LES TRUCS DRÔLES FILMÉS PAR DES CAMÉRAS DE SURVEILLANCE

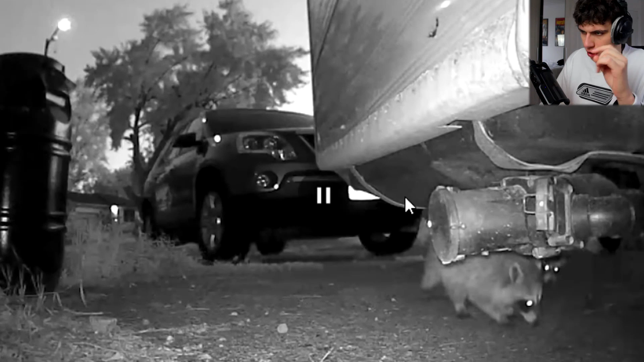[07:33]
Je les soupçonne d'être magnifiques, moi, les ratons laveurs. Ça ne m'étonnerait pas qu'il y ait un mec qui sorte un schlas de sa marche gauche. OK. Le mec va voler la caméra. C'est incroyable. Vol la caméra, oui.